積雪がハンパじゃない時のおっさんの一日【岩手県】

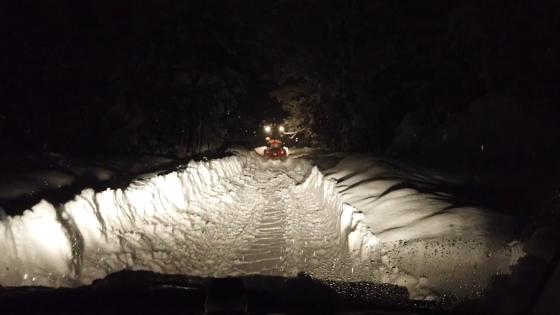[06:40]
ほう、すげえ。てか深すぎるだろこれ。